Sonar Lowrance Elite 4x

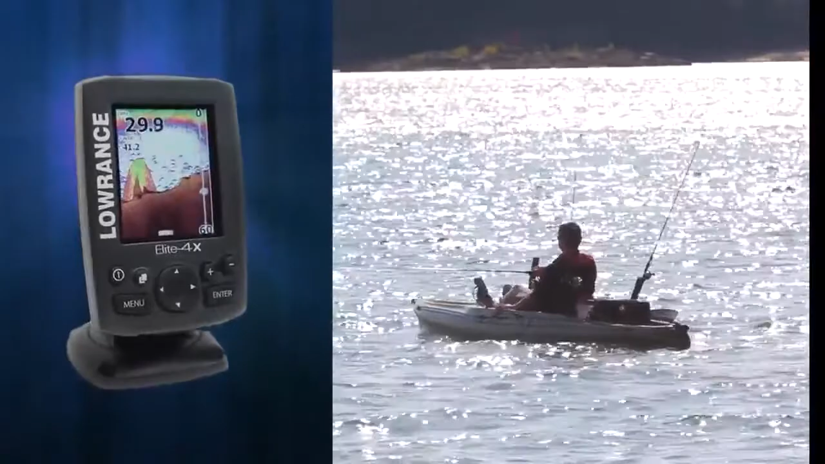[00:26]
It also delivers incredible value at unbeatable price points.
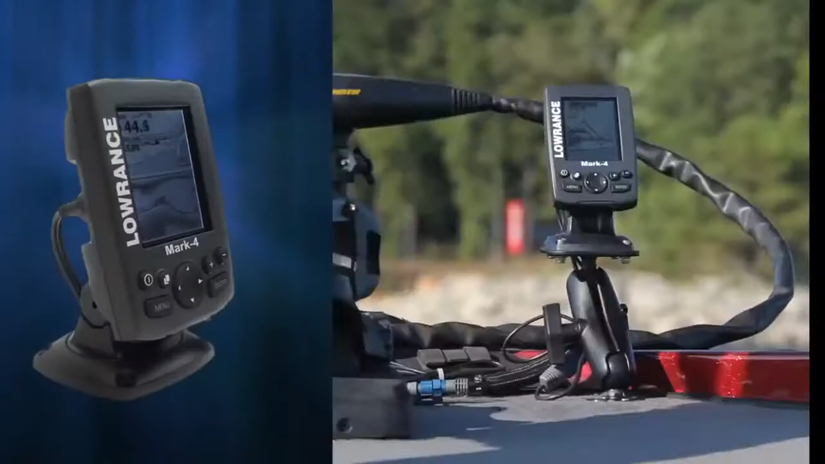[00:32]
Designed with proven Lowrance technology, the new Markin Elite 4 Series is going to change the way you view compact electronics. They're the only products to offer high bright backlit LED displays, even on the Mark 4 grayscale models,
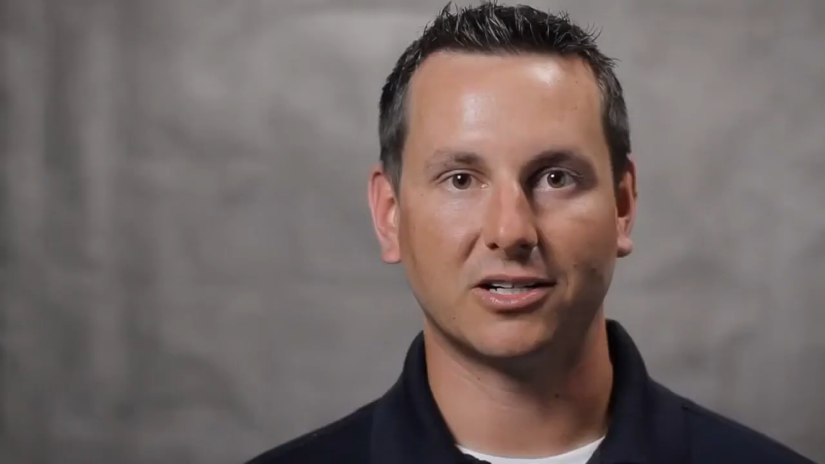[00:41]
and our exclusive trackback allows you to review sonar history so it makes it even more than a compact value fish finder. Our exclusive trackback feature allows you to have a virtual widescreen display where you can review almost a foot of sonar history,
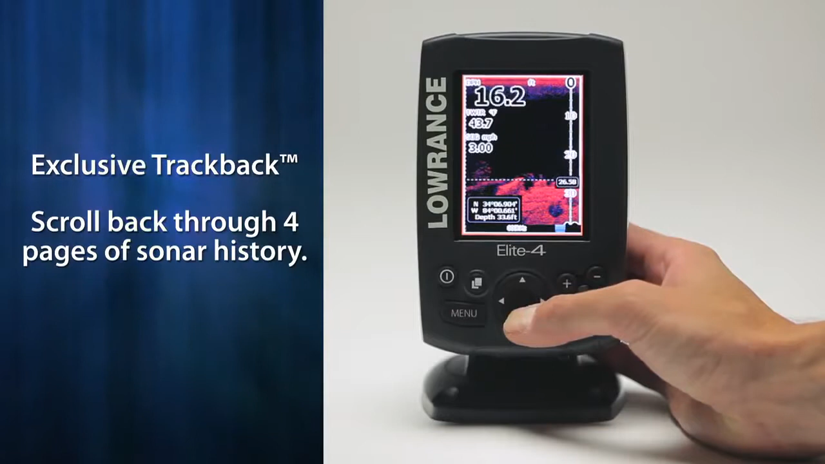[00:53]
and on our Markin Elite 4 GPS models, you can scroll back on that history and mark a waypoint directly on the target you saw.
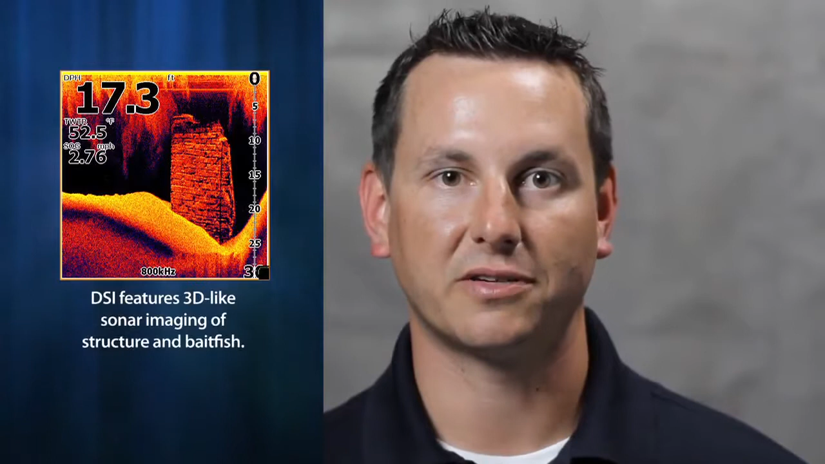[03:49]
On screen: water 52.5°F, speed 2.76 mph
DSi distinctly marks predator fish and game fish